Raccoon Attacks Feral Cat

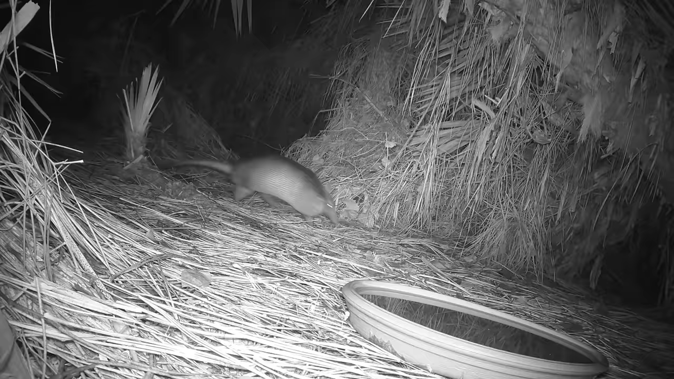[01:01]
I was quite surprised to see a raccoon chase and attack a male feral cat on the trail camera in the wild. It looked and sounded bad for the cat as the raccoon overtook it from behind. But right after the fight, here is the big raccoon clearly licking its wounds. If you look closely at the enlarged video, you can see what appears to be some open bite wounds on the raccoon's flanks.
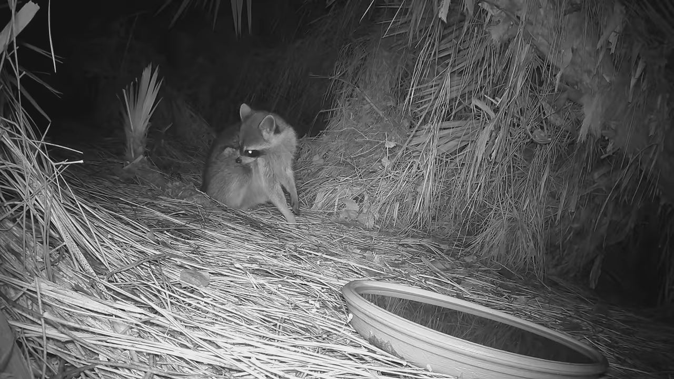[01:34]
So the cat clearly got some licks in. But how did the cat fare? It would be two more days before I saw him again on the cameras.
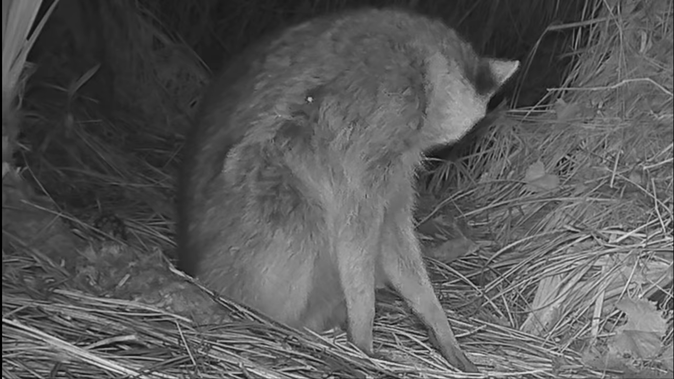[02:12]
Here is the cat two days after the fight. And other than a noticeable limp in the rear, he looks to be in pretty good shape.
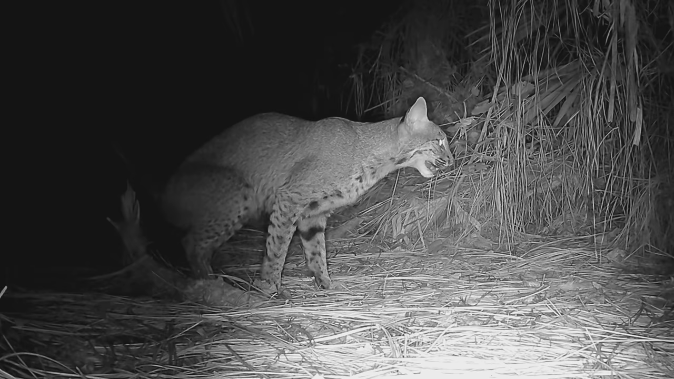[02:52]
Generations of genetically similar feral cats have lived in the jungle behind the backyard. And I always wondered how they fared with all the other bigger, tough, wild animals that live back there. Especially the much bigger bobcats and raccoons. I have a trail camera at an intersection of some well-worn game trails that are used often. But this is the first time I've ever seen a raccoon chase and attack a male feral cat.
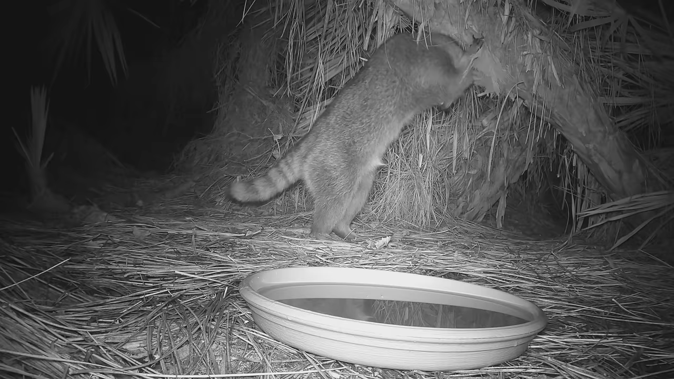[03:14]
Bobcats, raccoons, and feral cats all leave their scent marks at this important intersection of their habitat.
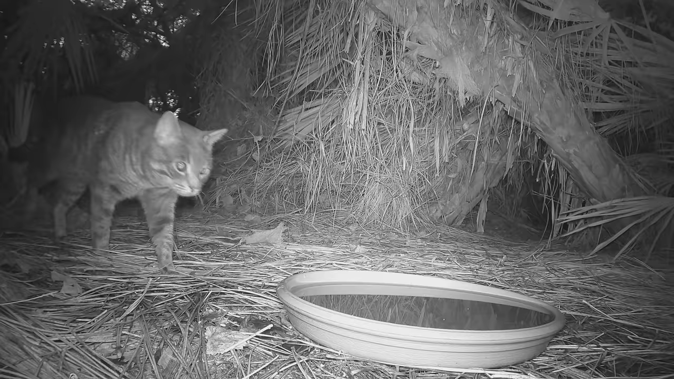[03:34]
After the attack, the feral cat just went about its business and continued to fearlessly mark its territory. One tough feral cat that literally and figuratively has balls. I suspect he goes to great lengths to avoid the bobcat. I'm not sure what would happen if these two met face-to-face on the trail.
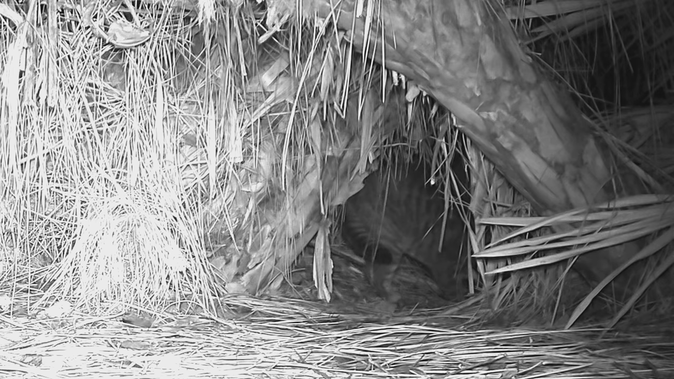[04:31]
If you look closely at the enlarged video, it's clear that the cat ran face-to-face into the raccoon coming the opposite way in a tight spot. And the cat stopped and backed up and then began to trot away rather than run away at full speed. This mistake allowed the raccoon to tackle him from behind.
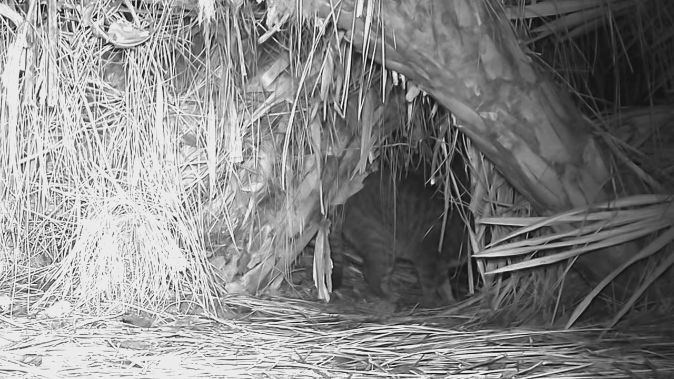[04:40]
A mistake the cat won't likely make again. But the fact that the raccoon ran the cat down is a big surprise to me. A lot of time animals bite and growl and fight, but don't go so far as to seriously injure one another. Just make a statement about their space. And I think that was the case here.